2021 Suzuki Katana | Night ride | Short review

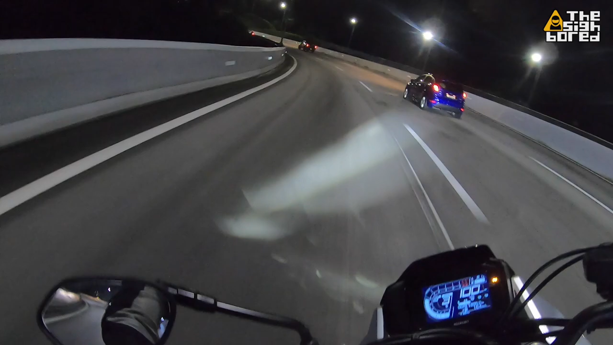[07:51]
But it definitely has a good response to the throttle. After this, we're going to be taking it up to Gohtong. Enjoy a few more corners. And that's about it.
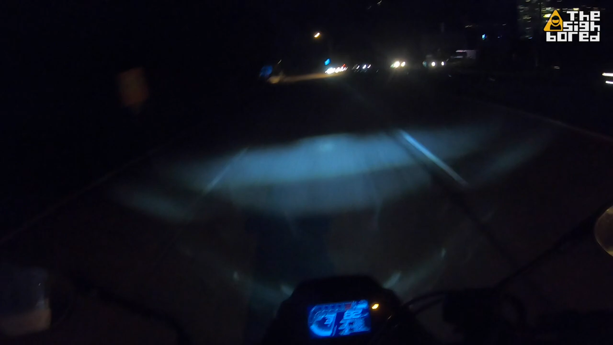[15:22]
And I just went over a bump, which brings me to suspension. So suspension for this bike, stock setup, I feel it's a little bit on the soft side. So preferably a little bit stiffer. I think it's adjustable, so not a big deal. You can adjust it if you want to. But other than that, yeah, I think it's not bad. It's just a little bit soft, so I'm not like going full commitment into the corners because it's gonna be a little bit bouncy.